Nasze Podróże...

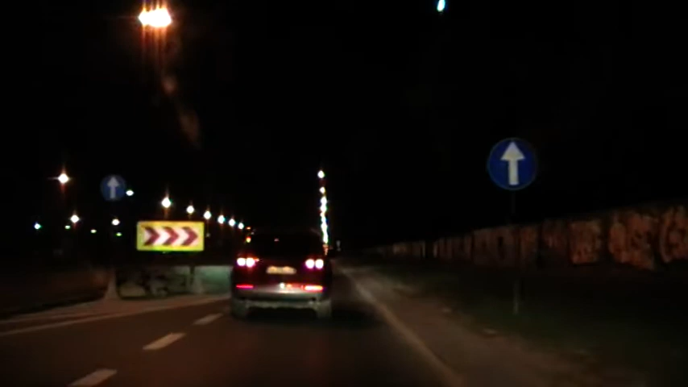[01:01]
No i drgania mamy, nie? Taka ulica, nie? Nie do końca równiutka, wie Warszawi. Ale miasto jest cudowne. A tylko, że naprawdę robią wrażenie. Jak się jedzie pani A? Fajnie. Jest Pani wypoczęta?
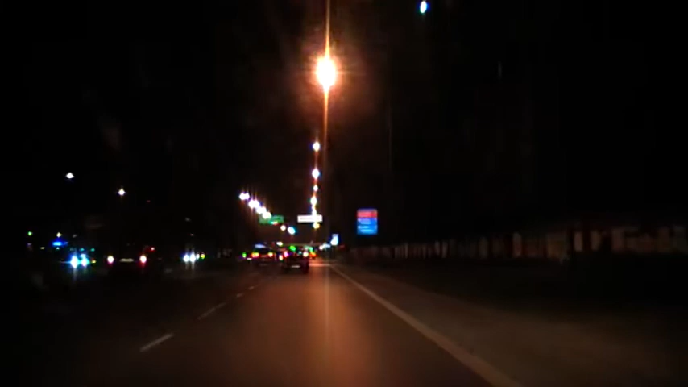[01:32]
Tak. Moja droga przyjaciółko. Ja też się wyciągnąłem. Potem się zmienimy, nie? Za Warszawą w pierwszym CPN-ie. Pan R, czyli przyjaciel Pani A będzie przesiadał się za kierownicę.
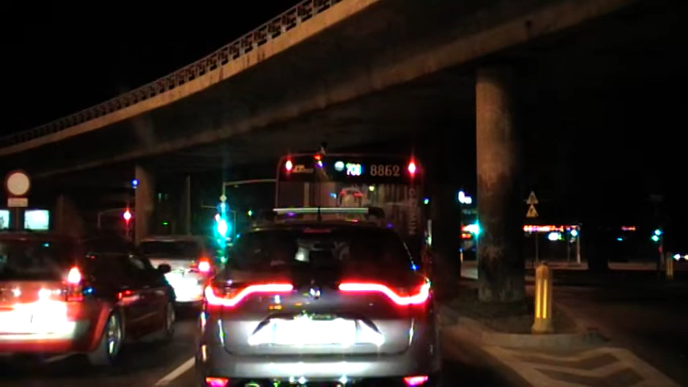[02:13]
Jak się śmiejemy, się śmiejemy. O, jedzie kamera znowu. Chyba by jak nie ustawić, ale dobrze. Ja ją przytrzymam. Z Warszawy.
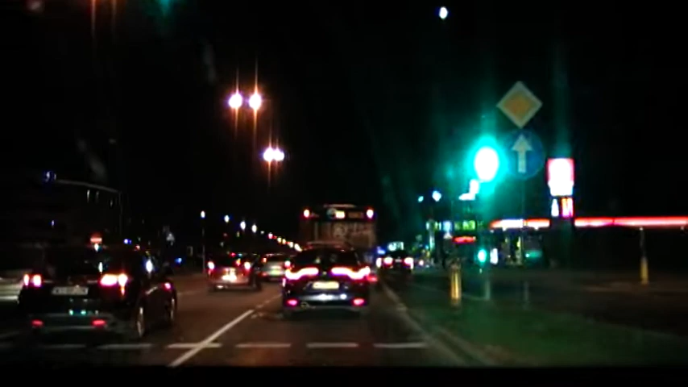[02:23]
Pani A śmieje się, żartuje ze mną. Przewierzamy Warszawę, ale ona uwielbia szybką jazdę. Tu nie może się rozwinąć, rozkręcić. Oni Warszawiacy sobie tutaj dokazują. My staramy się jechać bezpiecznie. Chcemy dojechać do celu. Chcemy uniknąć jakiejś tam kolizji, jakiejś stłuczki. Bo tutaj często zdarza się, że Warszawiacy właśnie cudują, a potem potem opóźniają sobie jazdę po jakiejś lekkiej stłuczce, jakaś tam policja, coś.